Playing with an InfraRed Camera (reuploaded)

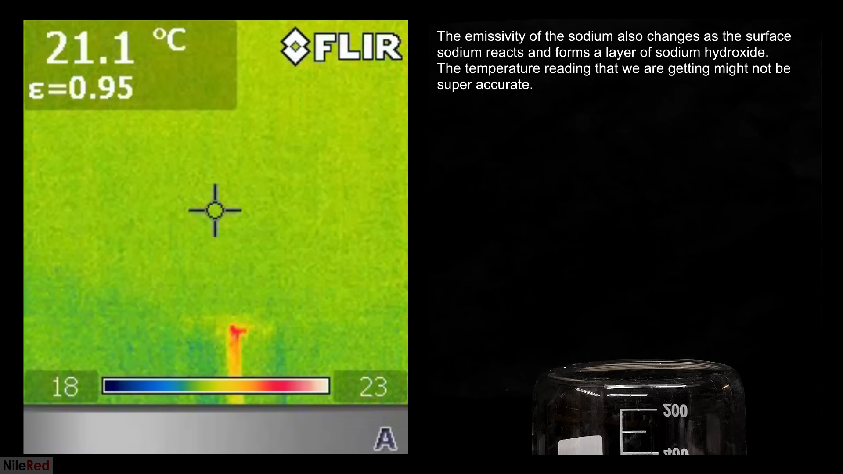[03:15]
On screen: spot 21.1°C
Sodium is quite reactive, and it reacts with oxygen in the air, and this generates heat.
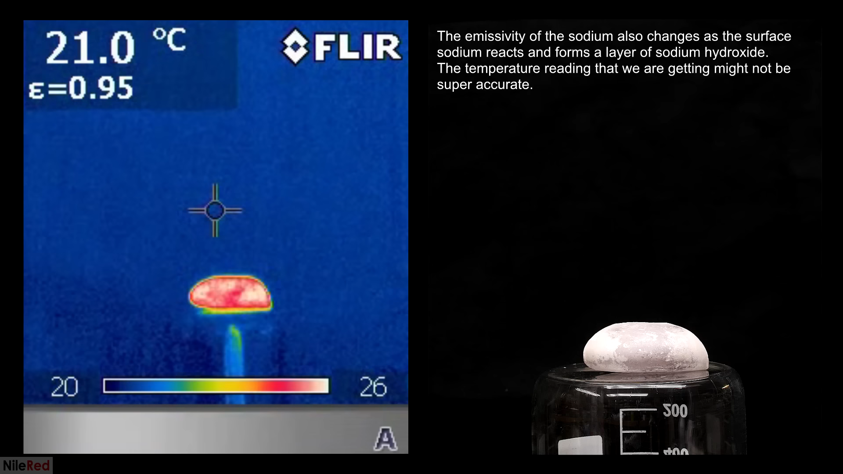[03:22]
On screen: spot 21.0°C
My sodium is stored under oil, and by the time I cleaned it off, it was already several degrees above room temperature.
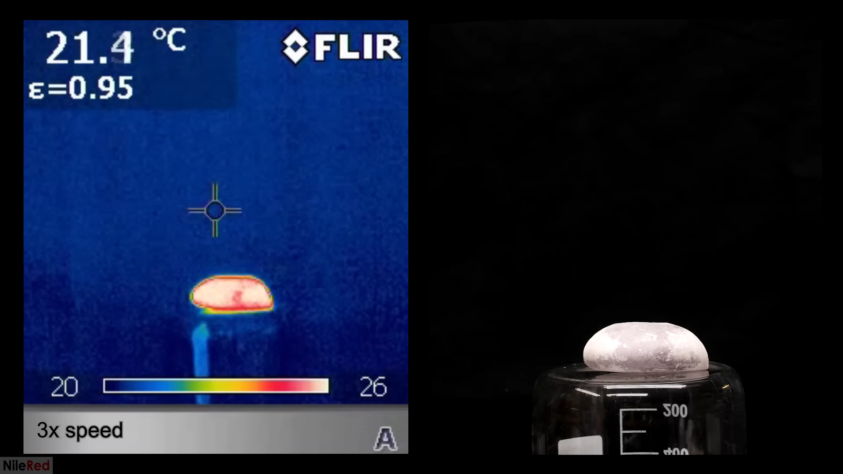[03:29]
On screen: spot 21.4°C
The reaction between sodium and air only occurs on the surface of the sodium, so if we cut it open, we can see that the inside is still near room temperature. As the fresh sodium reacts with air, it's going to heat up,
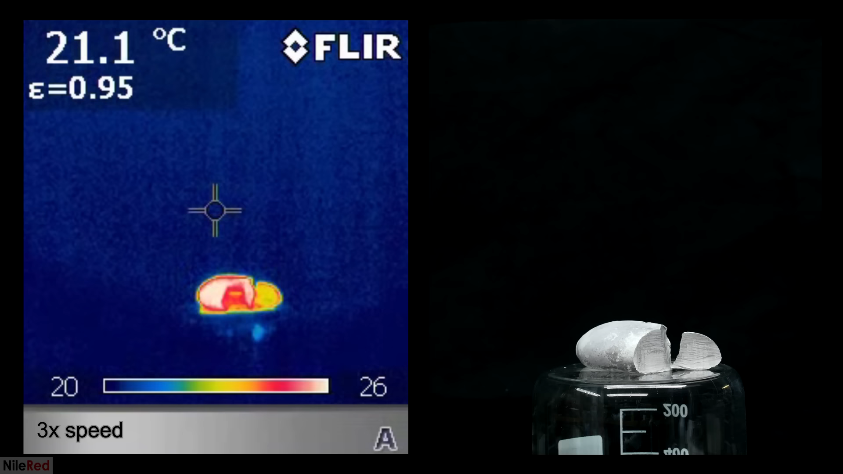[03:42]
On screen: spot 21.1°C
and we can see the color slowly change from blue to red.
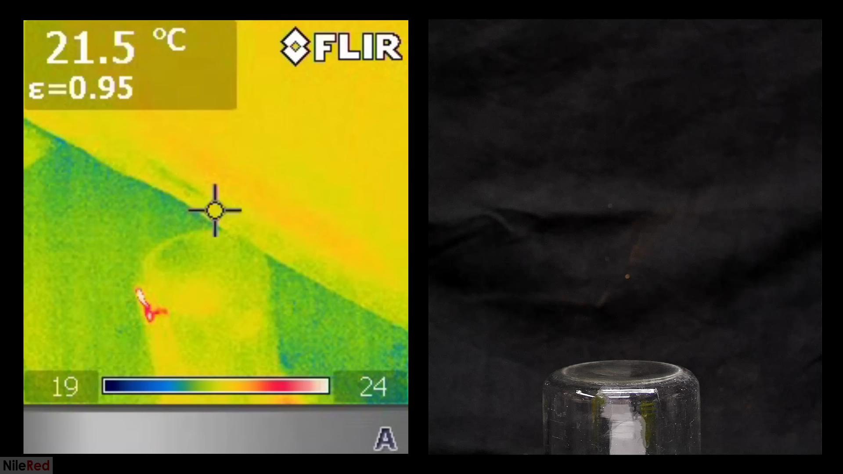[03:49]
On screen: spot 21.5°C
Many solvents, like acetone, feel cold when they get on you. This is due to something called evaporative cooling, and with an IR camera, we can visualize this effect. In a liquid, we have a mixture of molecules that are all at varying energy levels. Some of the higher energy molecules near the surface are actually able to overcome the forces that are keeping them as a liquid,
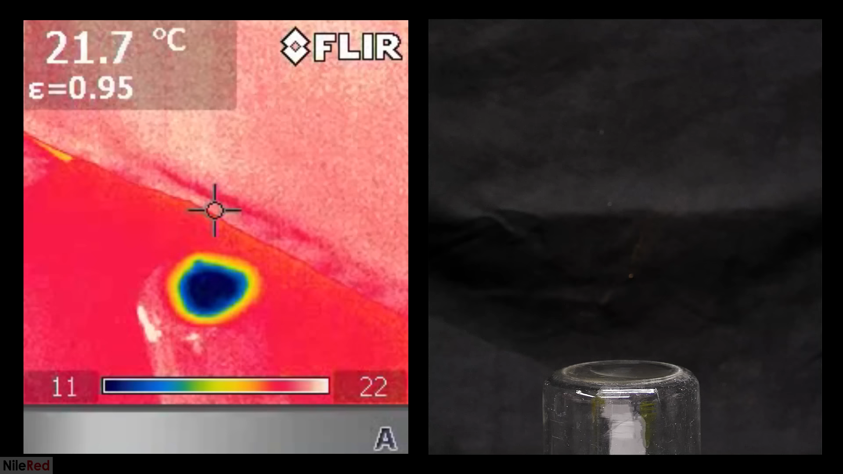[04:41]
On screen: spot 21.7°C
we would have an equilibrium between the gas and the liquid.
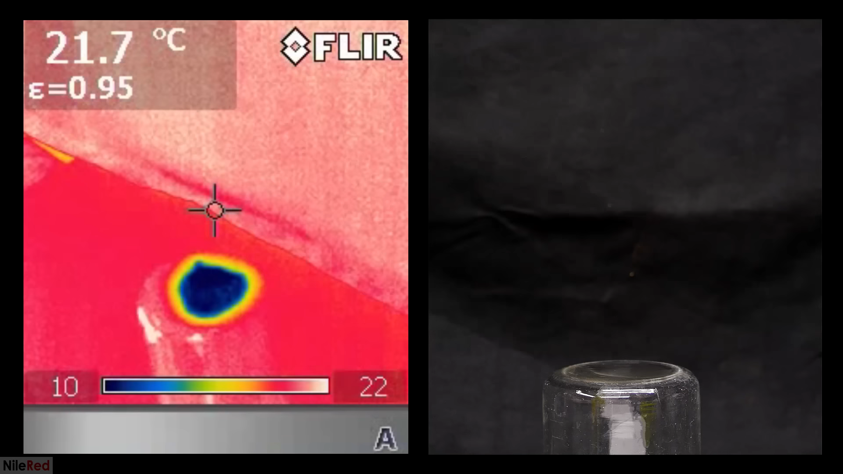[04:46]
On screen: spot 21.7°C
In an open system like we have here, we don't have a true equilibrium, but there's still some back and forth going on. When I blow on the acetone, I disrupt the equilibrium by getting rid of the acetone vapors that are sticking around. This leads to an increased rate of evaporation, and we can see the acetone getting a little bit colder.
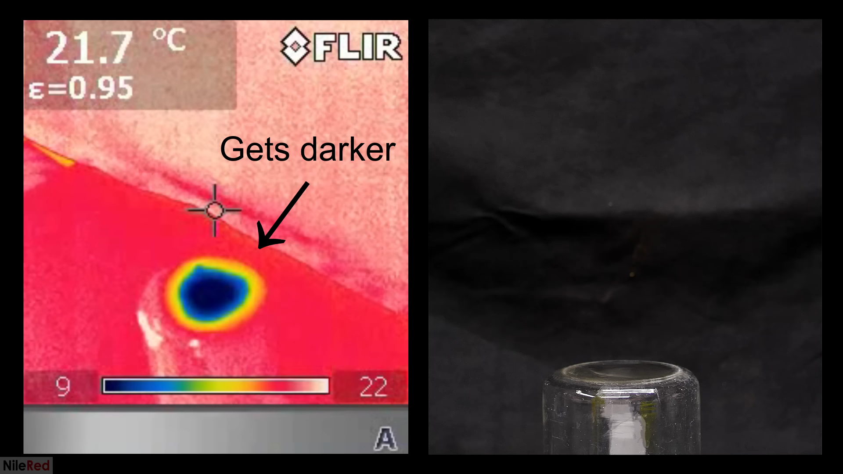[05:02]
On screen: spot 21.7°C
Here we have some water, which is around 72C, letting off a fair amount of steam. What's interesting is that the IR camera reports the steam as being almost the same as the background temperature. Most infrared cameras have a very hard time picking up gases in general,
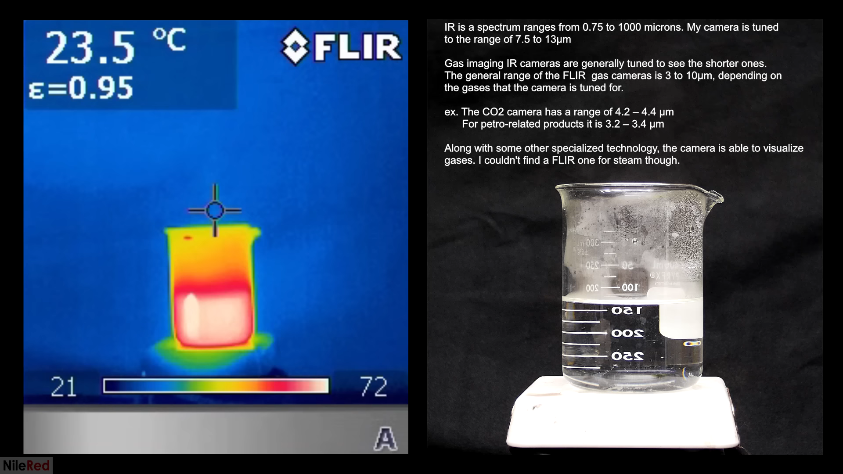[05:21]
On screen: spot 23.5°C
and I'm honestly surprised I even see the steam at all.
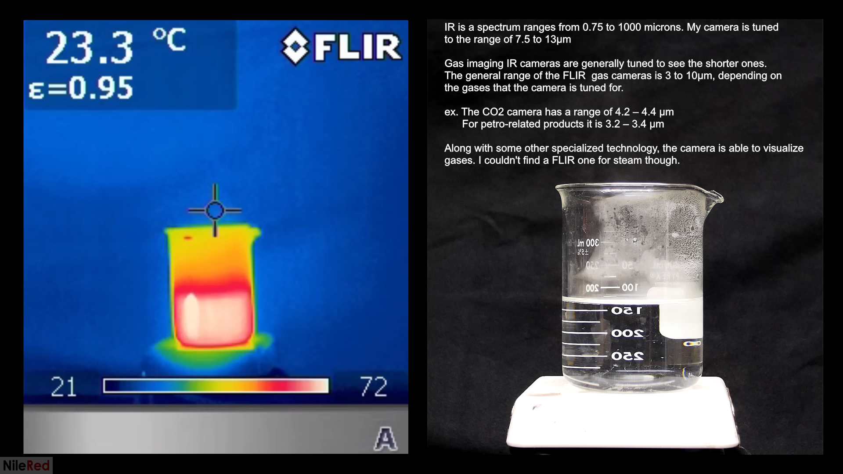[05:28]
On screen: spot 23.3°C
To get proper gas detection, we would need to use a specialized infrared camera.
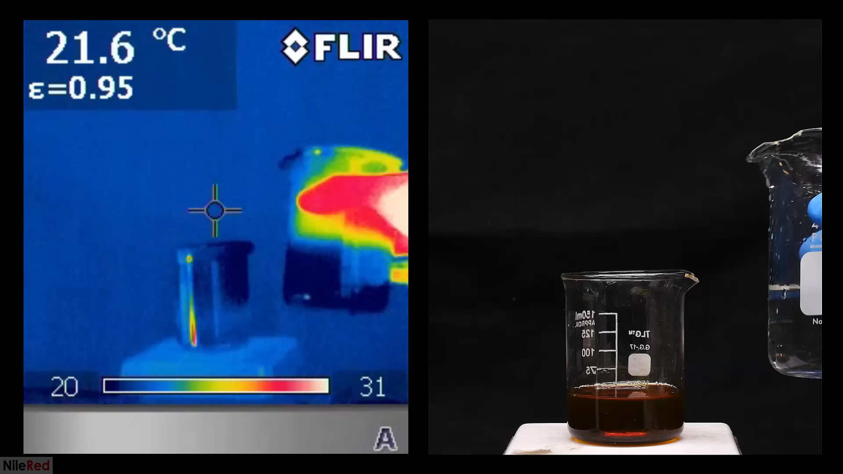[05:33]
On screen: spot 21.6°C
Now I'm going to do what you're not really supposed to do, which is pour water into sulfuric acid. The density of the sulfuric acid is much higher, so the water just sits on top. Despite using room temperature water and 93% sulfuric acid, the temperature still goes to a nice 86C.
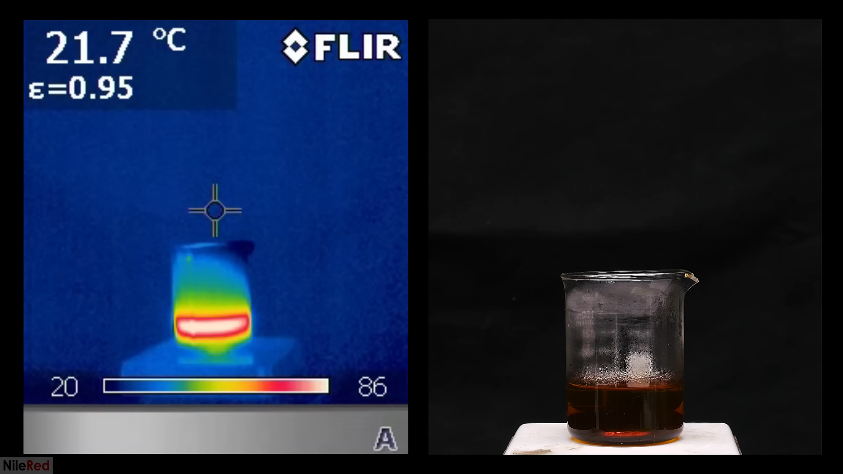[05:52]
On screen: spot 21.7°C
If I were to use warm water and concentrated 98% sulfuric acid, things probably would have boiled.
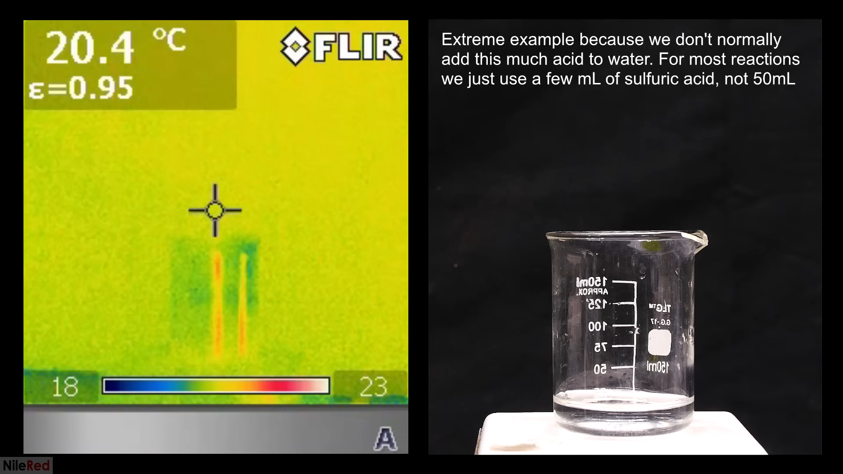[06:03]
On screen: spot 20.4°C
Here's the opposite and what we're supposed to do, which is adding sulfuric acid to water. The major difference here is that the heat is much more evenly distributed. The solution does get hotter than before, and this is because we're actually getting a good mixture between the water and the sulfuric acid.
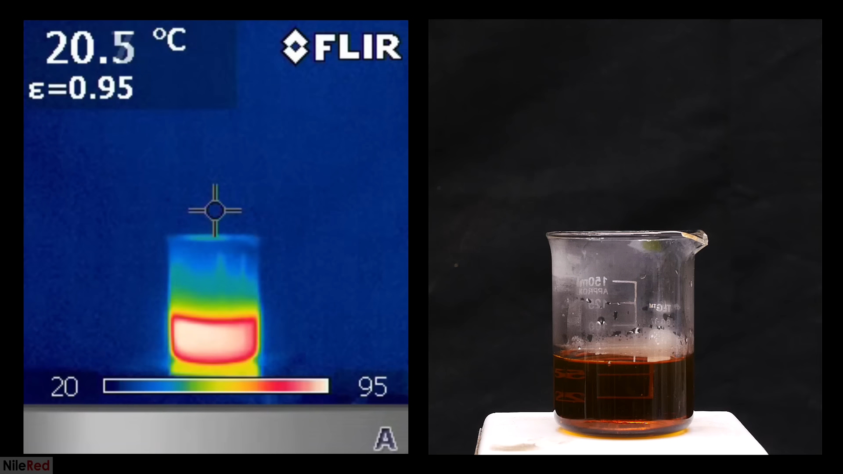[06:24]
On screen: spot 20.5°C
It might be scary to see that the temperature peaks at something like 99 or 100C, but this actually isn't dangerous because the new sulfuric acid water mixture, which is around 65%, boils at 150C, not 100. So here the risk of boiling is pretty low, but in the other case, when the water and sulfuric acid don't mix really well,
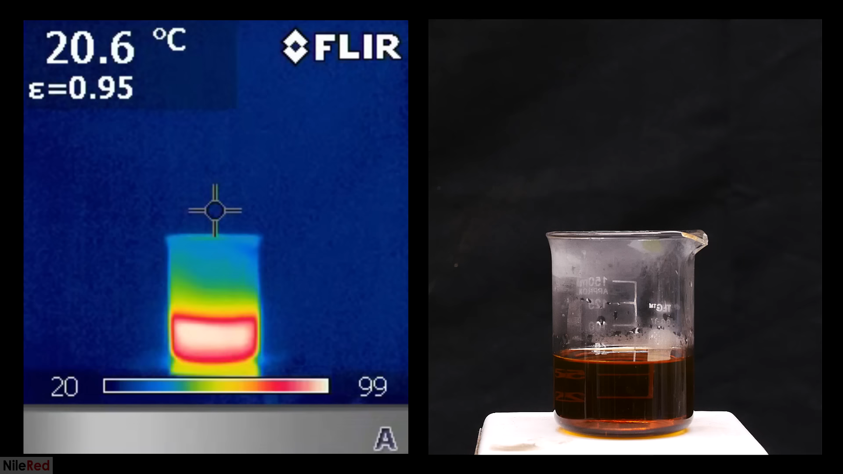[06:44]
On screen: spot 20.6°C
we have pure water sitting above sulfuric acid, and that will boil if it gets to 100C.
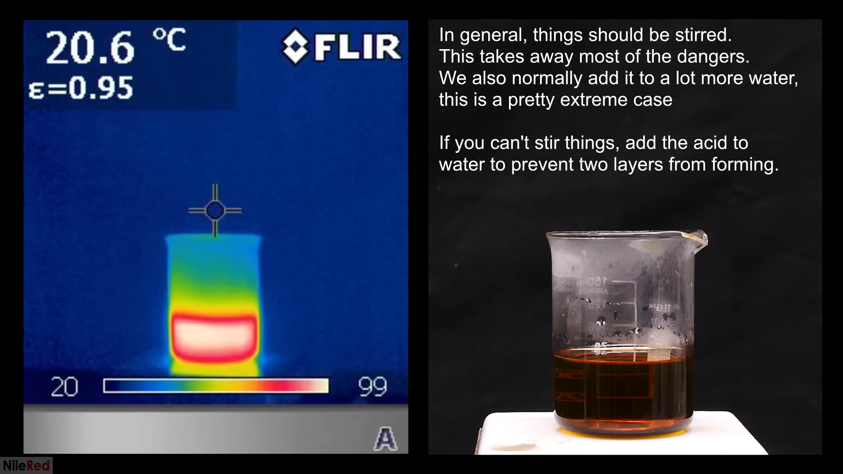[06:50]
On screen: spot 20.6°C
In general, I do think the danger is a little bit overhyped,
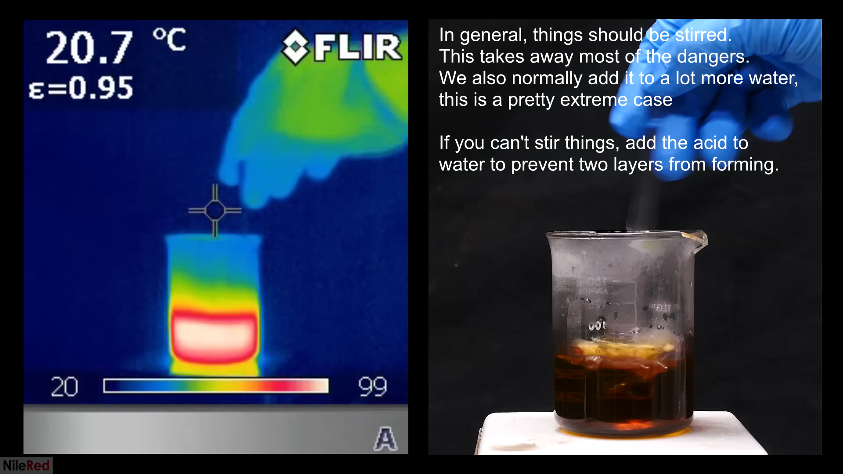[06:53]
On screen: spot 20.7°C
but we see here that there is some benefit to it.